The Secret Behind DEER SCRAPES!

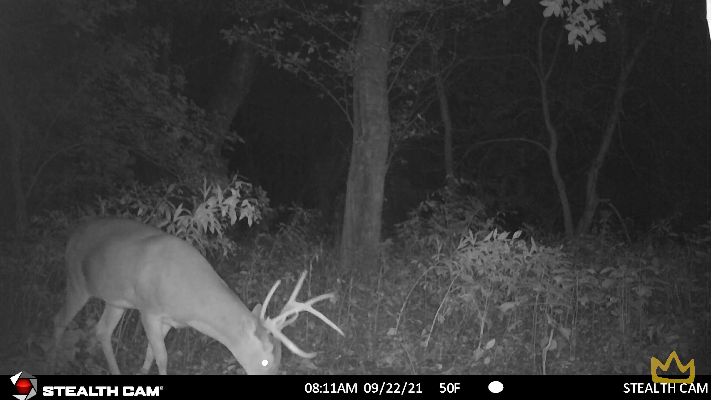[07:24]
our experience yeah primary scrapes are going to be located under the same overhanging branch year after year you're going to get a little bit higher volume the scrape might actually be a little bigger whereas a secondary scrape is usually a little bit smaller they can usually be found on like heavy trails definitely not going to get as many deer actually using them and the next year they probably won't be there as you can see we have a trail overhanging